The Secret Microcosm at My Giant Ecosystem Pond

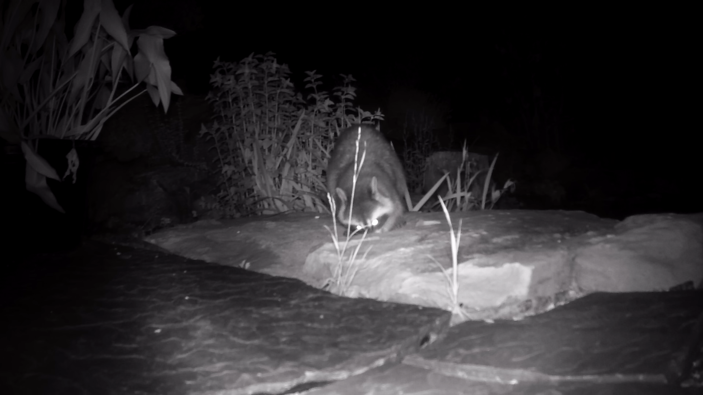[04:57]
A few raccoons occasionally showed up, scavenging the rocks for fish food I may have dropped.